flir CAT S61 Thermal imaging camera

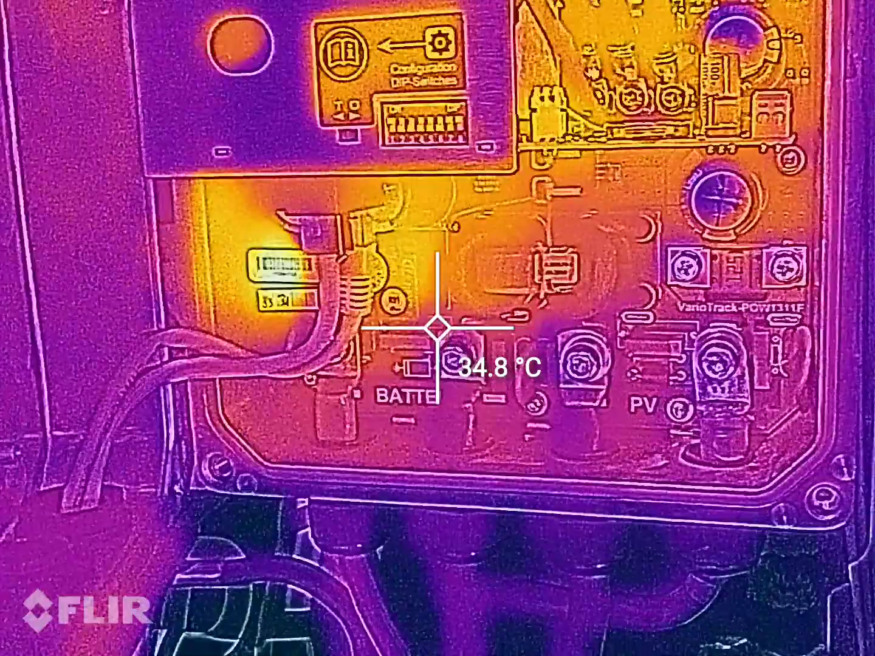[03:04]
On screen: spot 34.8°C
pwedeng hawakan ma-feel yung init so kailangan mong thermal imaging camera
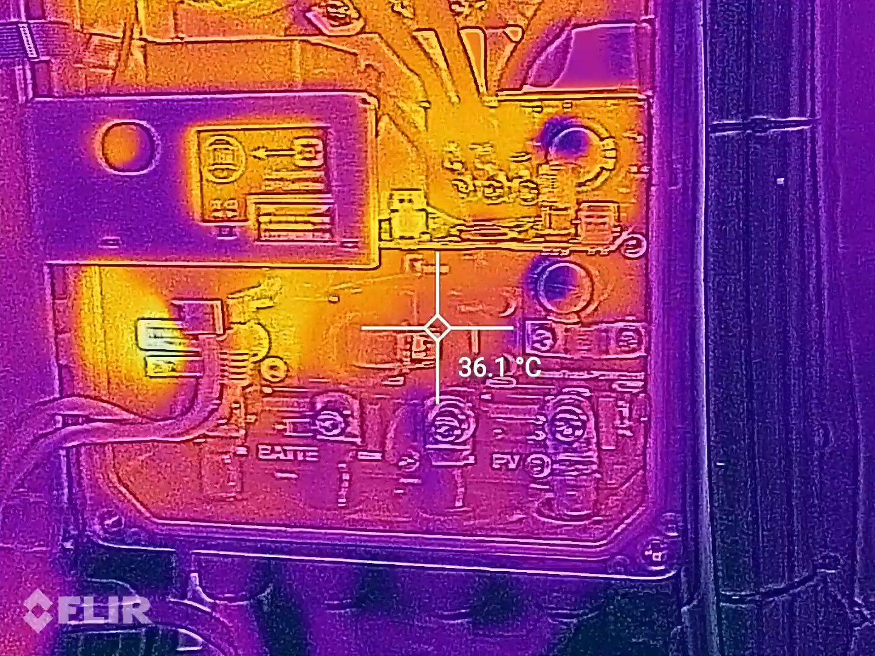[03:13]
On screen: spot 36.1°C
yung nakikita nyong dark color blue or purple
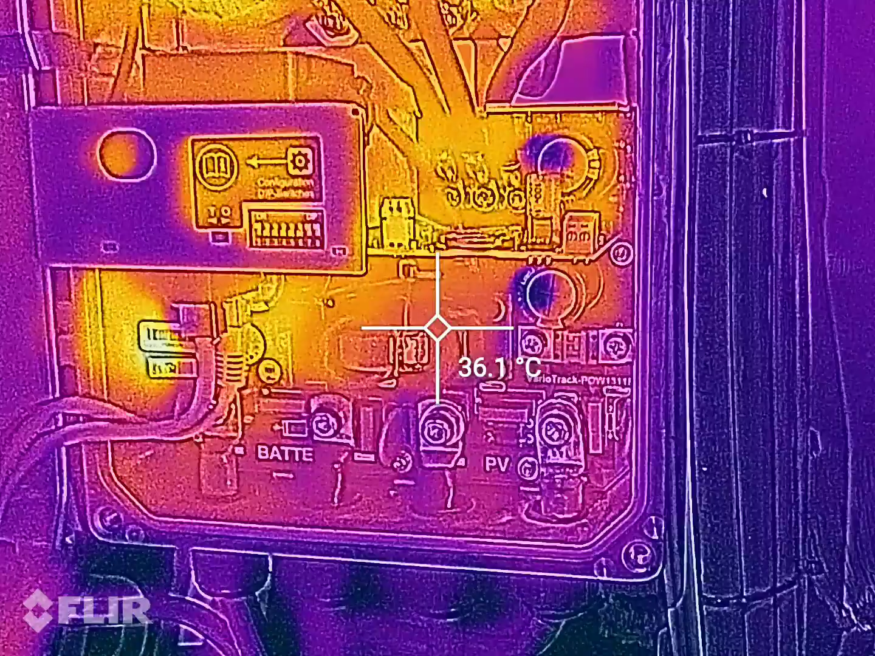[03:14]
On screen: spot 36.1°C
yun
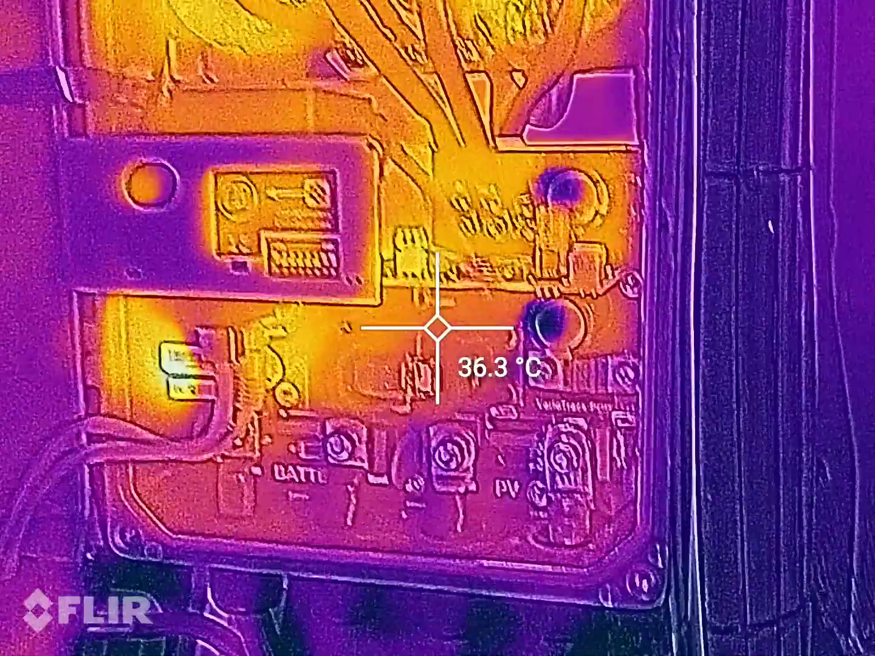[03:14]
On screen: spot 36.3°C
yung malalamig na side
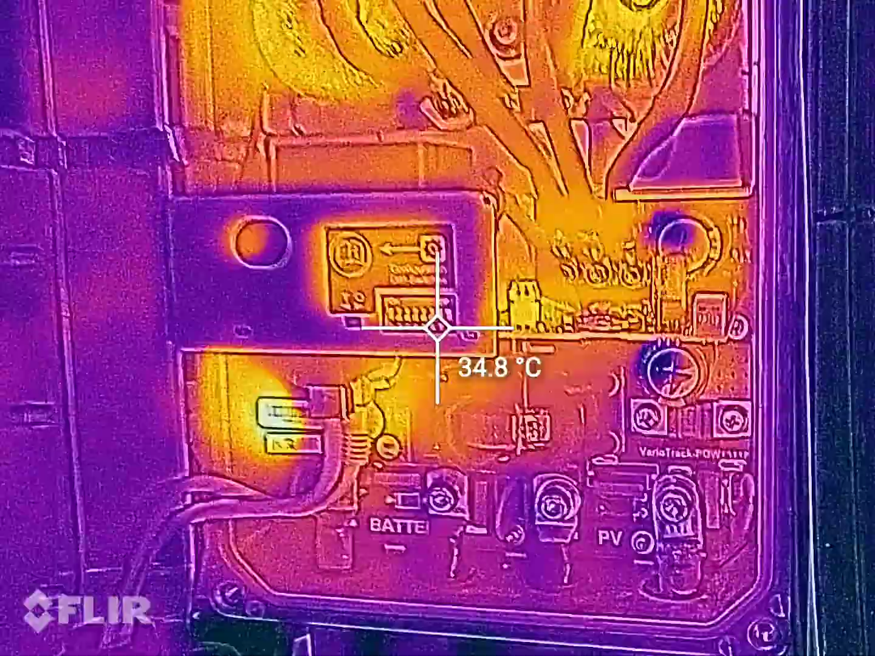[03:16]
On screen: spot 34.8°C
so yung tatlong transformer nya medyo
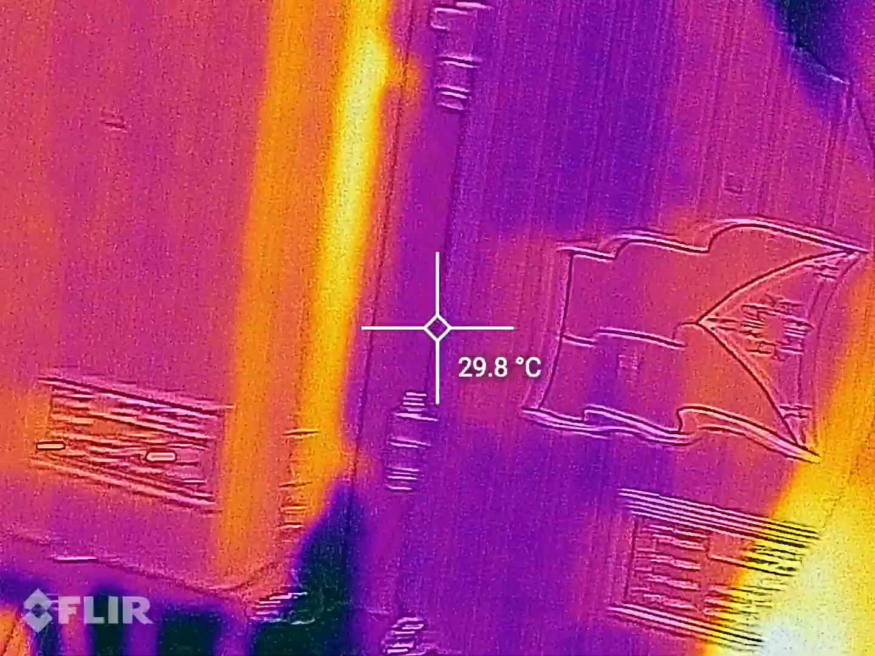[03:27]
On screen: spot 29.8°C
so ito yung off-grid solar ko bawat bawat isa na ito 80 amps
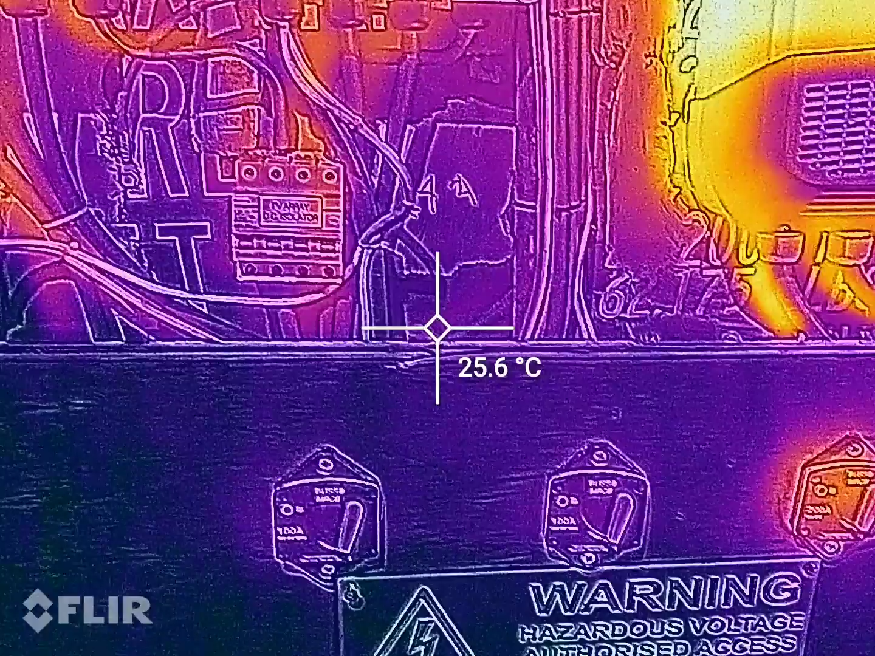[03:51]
On screen: spot 25.6°C
solar charger controller okay naman sya
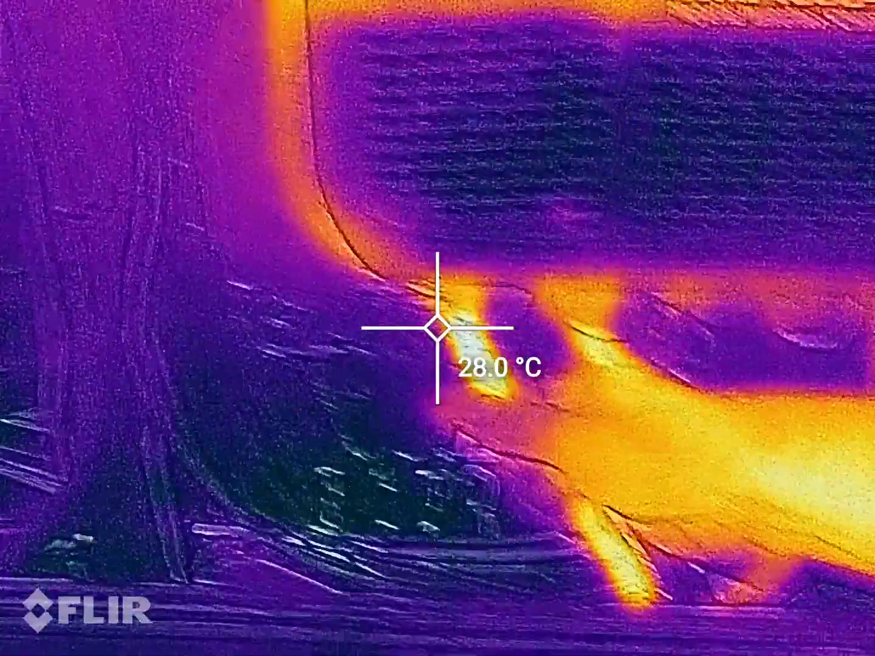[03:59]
On screen: spot 28.0°C
laki so kung nakikita nyo dito medyo
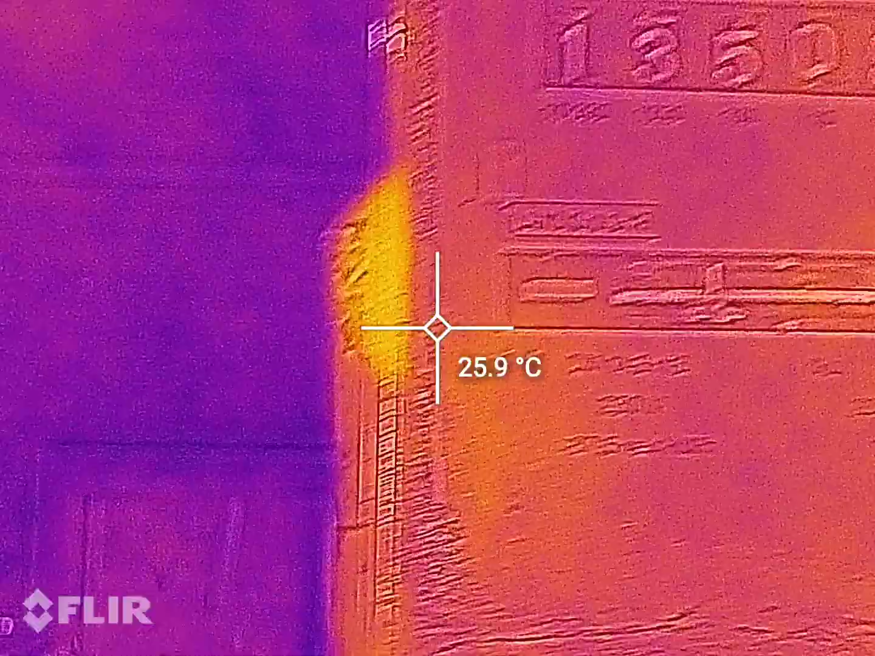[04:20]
On screen: spot 25.9°C
nyo sa meter natin kung umiikot